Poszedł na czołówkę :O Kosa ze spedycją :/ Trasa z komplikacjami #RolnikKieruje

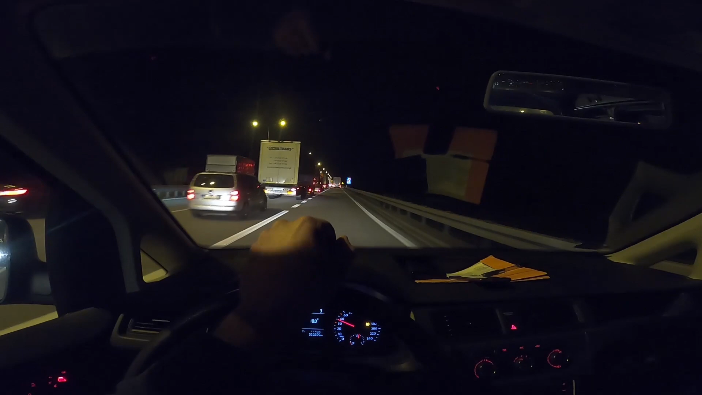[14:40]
I teraz jeszcze muszę dojechać 3, 3 kilometry, prawie 4 do zawrotki. Masakra. Mam nadzieję, że to mi szybciej pójdzie. O 17 już miałem w planach się podmienić na stacji, a podmieniałem się o 17.30.
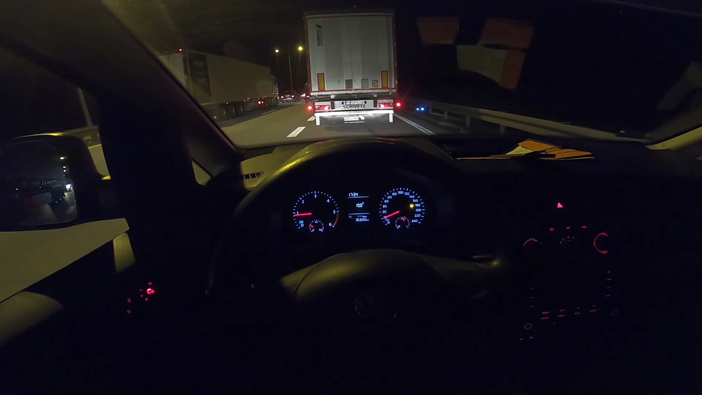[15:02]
A o 16.30 o tym myślałem. No, wjeżdżaj, wjeżdżaj, wjeżdżaj, wjeżdżaj, bo widzę, że tego pasa jeszcze tam jest. Do samego końca. Nie ma co żałować. Trzeba wykorzystać maksymalnie. No i idealnie.
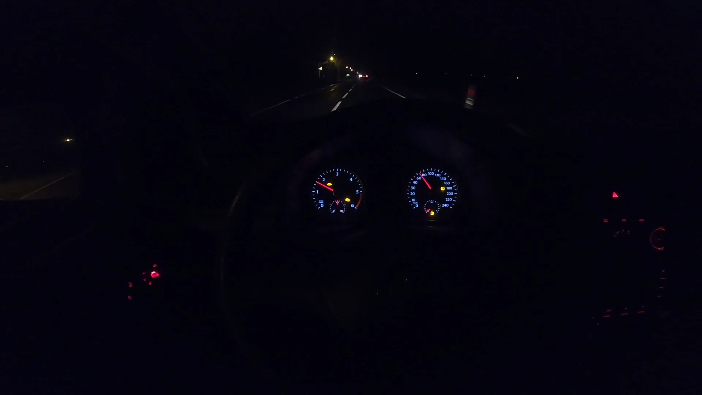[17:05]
Zobaczcie to. Teraz jest jujka. I wciskam gaz do końca.